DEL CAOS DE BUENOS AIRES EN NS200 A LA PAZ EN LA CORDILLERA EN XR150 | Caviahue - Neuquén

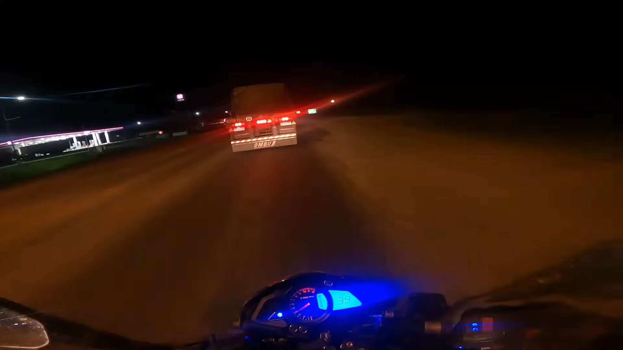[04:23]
Evidentemente tomé pésima decisión al venir por la ruta 3. Soy una tonta. Tendría que haber hecho unos kilómetros más y tomar otra menos transitada. Porque esto va a ser así. A muy baja velocidad durante mucho rato. Pero bueno, a cambio no sé si ven pero allá hay una lunaza.
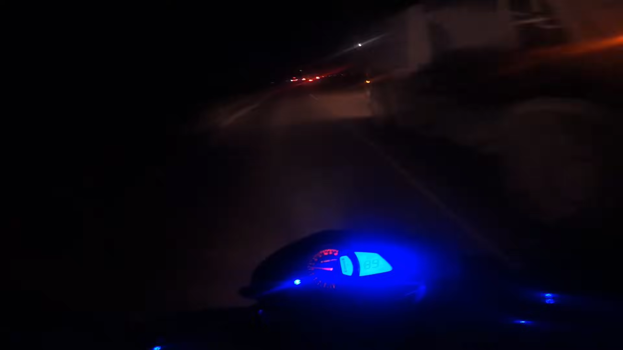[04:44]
La luz de giro, la luz de giro, hermano. No tiene lugar. No tiene lugar. No, no. Se están pasando entre todos y yo quedé de medio.
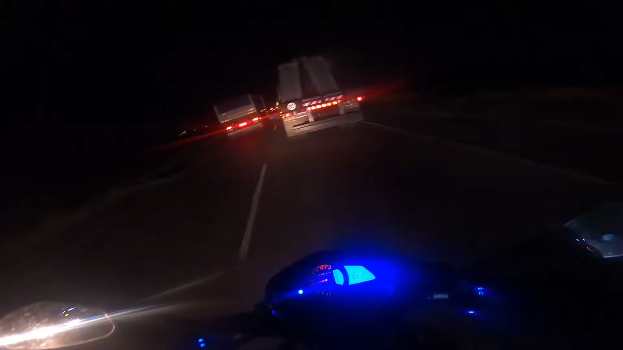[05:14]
No, no, no, no, no. Camiones pasando, camiones sin mirar.
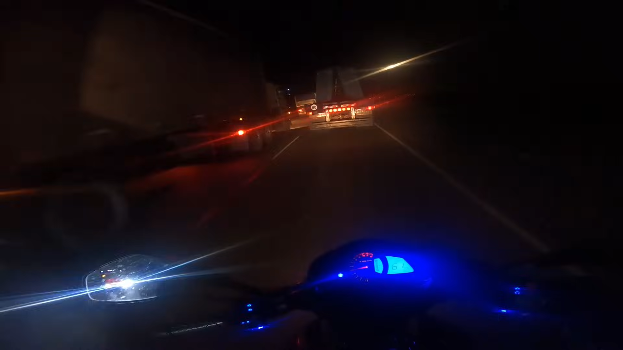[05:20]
No, no, no. Se van a dar todos. No podés esperar 30 segundos más.